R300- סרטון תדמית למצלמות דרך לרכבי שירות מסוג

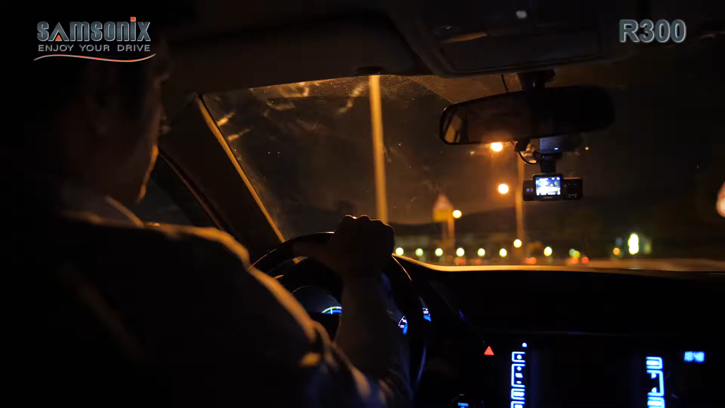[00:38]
המצלמה הפנימית היא המצלמת אינפר אדום,
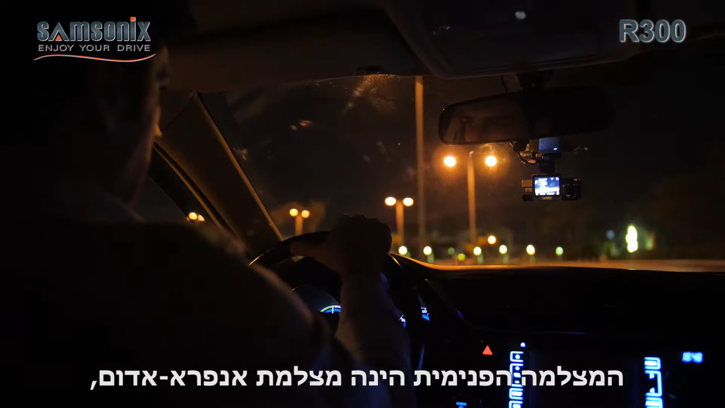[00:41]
המאפשרת צילום של פנים הרכב גם בחושך מוחלט.